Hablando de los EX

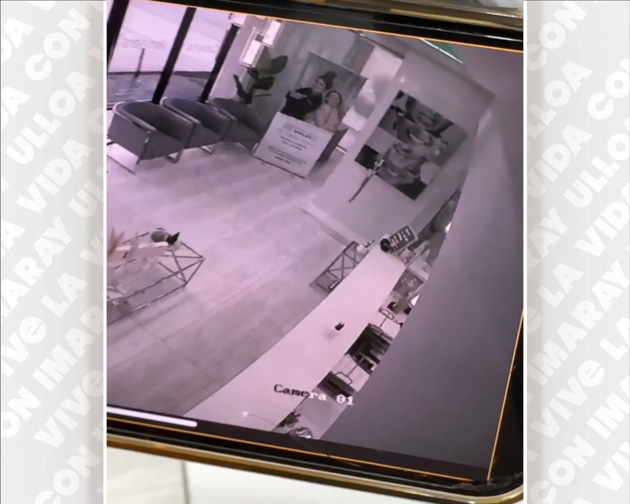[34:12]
Y sigue, sigue. ¡Ah! Oh, trae algo en la mano. ¡Ay! Se va.